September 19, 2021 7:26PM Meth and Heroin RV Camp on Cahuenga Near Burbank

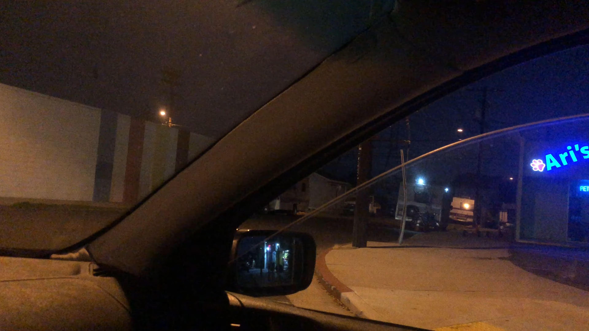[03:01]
That's more than the last time on my previous video and you see they're hanging out there.